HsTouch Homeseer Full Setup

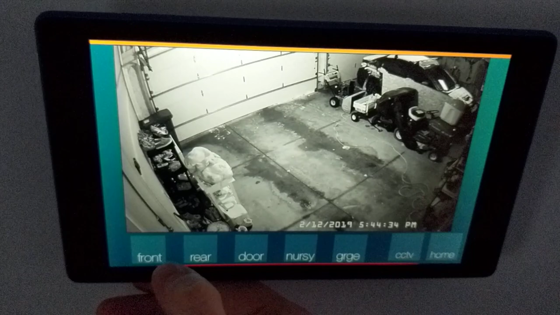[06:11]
So I can view, uh, recorded video. You can see a car coming in right there on the next door neighbors.